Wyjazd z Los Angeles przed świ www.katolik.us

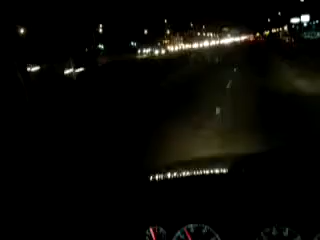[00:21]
W tej chwili tutaj jest 6 rano, a ja jadę na wschód. Cały ten ruch jest oczywiście w drugą stronę do miasta. Ludzie jadą do pracy.